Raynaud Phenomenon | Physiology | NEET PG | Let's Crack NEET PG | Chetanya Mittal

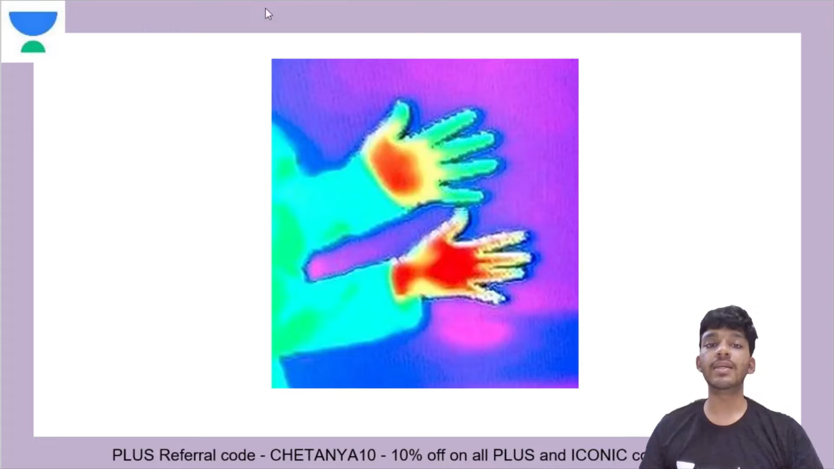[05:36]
And heat means that the blood flow to this region is intact.
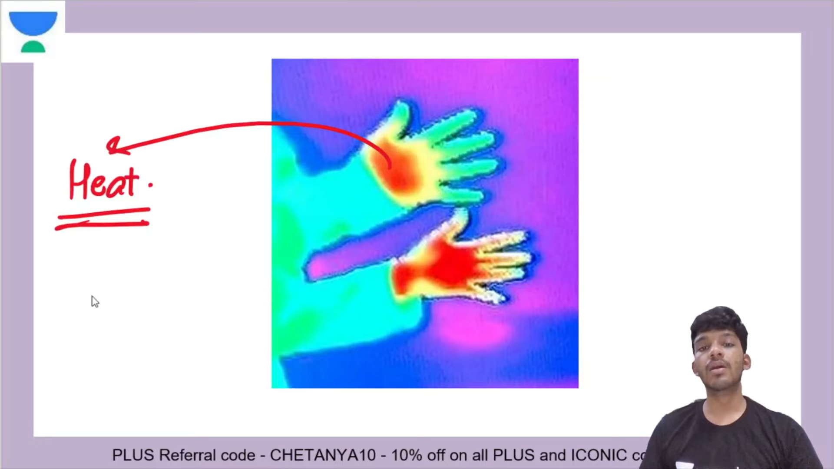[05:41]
Whereas in the extremities you can see this is turning greenish and towards bluish. Greenish bluish ho ra hai. Right. So that means that there is vasoconstriction here and there is not a sufficient amount of blood flow.
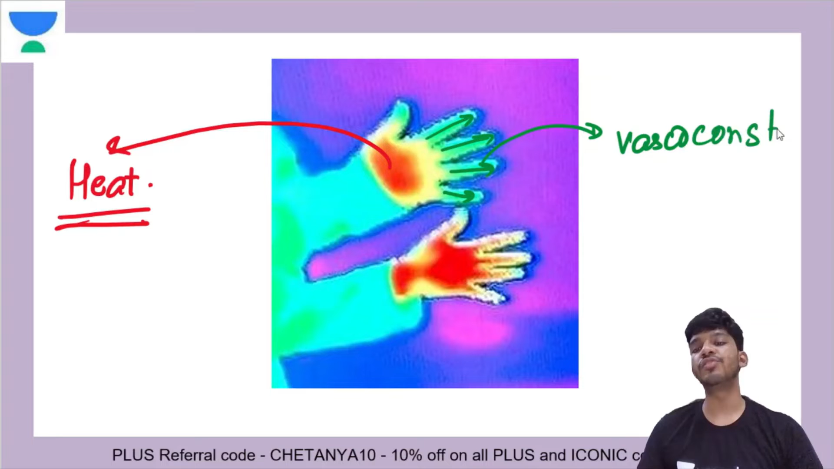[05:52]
There is no sufficient amount of blood flow. That is going to happen. Okay. So now very important to understand a few things related to renaud's syndrome. Right. So let's try to understand it.